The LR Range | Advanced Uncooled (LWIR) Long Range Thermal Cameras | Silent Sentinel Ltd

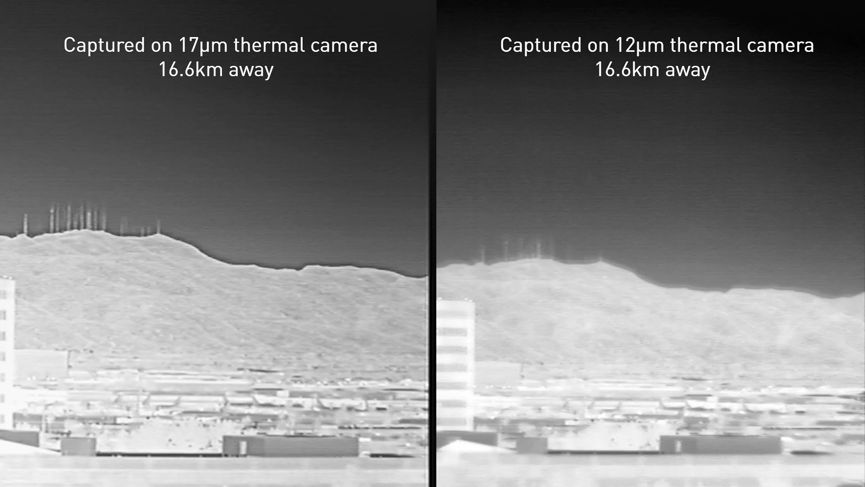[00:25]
It also represents one of the longest range and most advanced uncalled thermal cameras available on the market today. Key features include a 12 micron pixel pitch providing
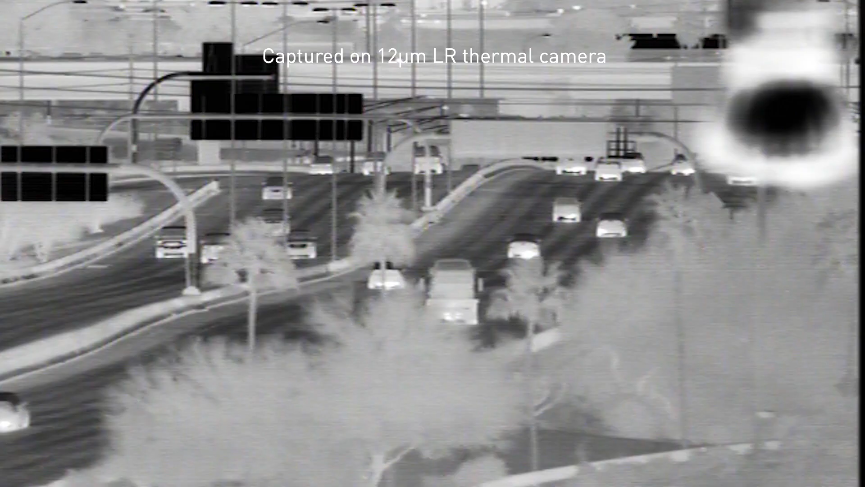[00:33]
a narrow field of view when compared to our more traditional thermal camera, higher levels of thermal sensitivity, auto focus,